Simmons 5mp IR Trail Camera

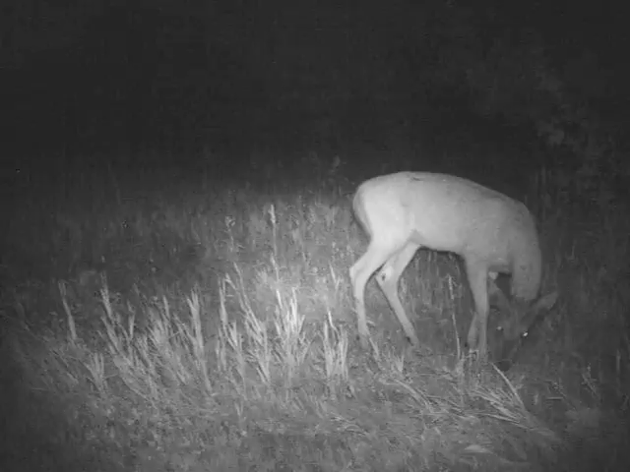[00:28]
The flash is virtually invisible to even the most perceptive game and produces incredible quality throughout the entire 30 foot range.